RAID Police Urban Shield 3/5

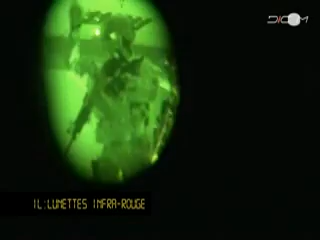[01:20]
Donc ce qu'on a fait, c'est qu'au fur et à mesure qu'on a progressé dans le bâtiment, on a laissé un binôme
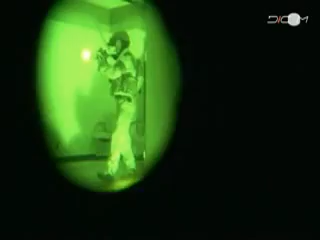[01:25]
face à un individu qui était dans une pièce, donc un des terroristes.